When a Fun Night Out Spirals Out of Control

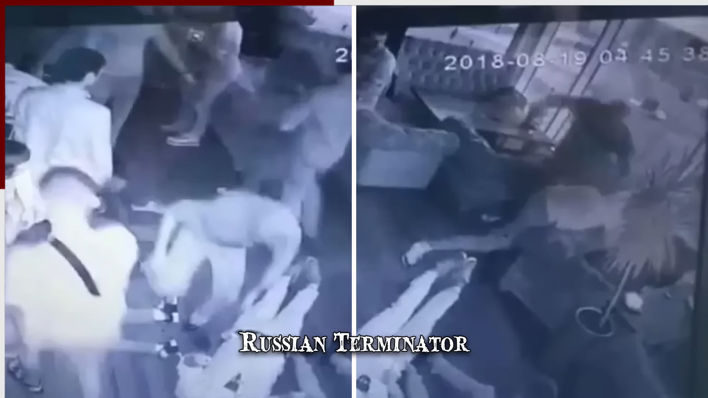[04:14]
blitzing them with strikes at one point the entire club crowd had retreated to one half of the dance floor as the so-called terminator bundled a man into